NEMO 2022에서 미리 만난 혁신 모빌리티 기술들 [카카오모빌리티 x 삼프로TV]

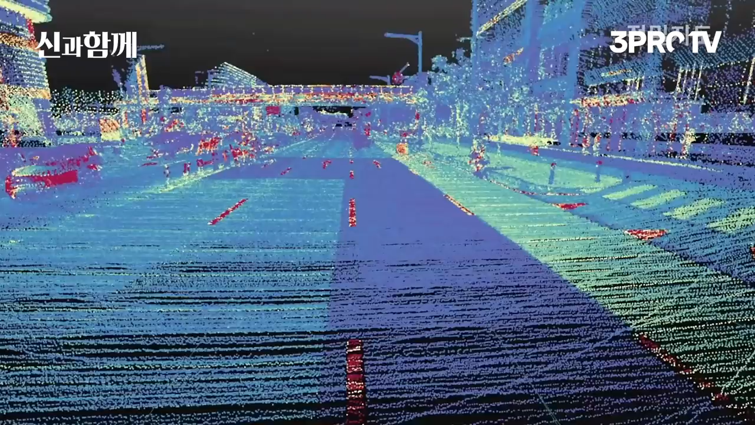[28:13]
그럼 보통 촬영을 했을 때는 지금 보여주는 이런 화면과 같이 3D로 포인트 정보들을 다 갖고 오고요. 사실 김 프로님이 질문하신 내용은 하지만 이거를 인공지능으로 다 과속방지 턱의 위치 표지판의 위치를 모두 다 할 수 있느냐를 한다면 아직 거기까지는 가지 못했고요.